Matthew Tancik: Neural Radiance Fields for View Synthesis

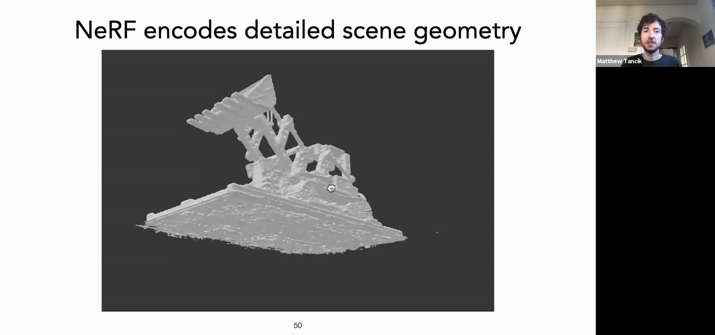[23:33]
the NeRF seems to learn a geometry representation that corresponds to the actual surfaces. And it doesn't just distribute opacity throughout the scene like a fog, which happens to some other view synthesis methods. And so we can kind of visualize this by trying to convert the final volume into a mesh by doing a marching cubes.
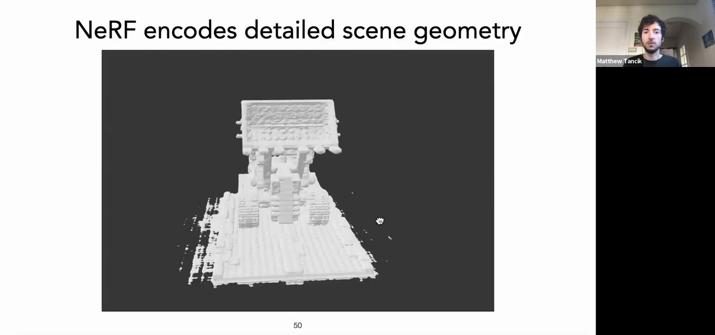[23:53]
And we can see that we can produce a pretty detailed mesh geometry. So here's a little toy bulldozer.
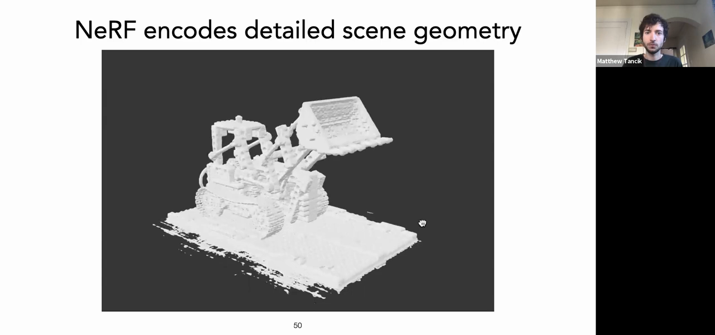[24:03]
So going forward, I think there's a lot of interesting issues to address.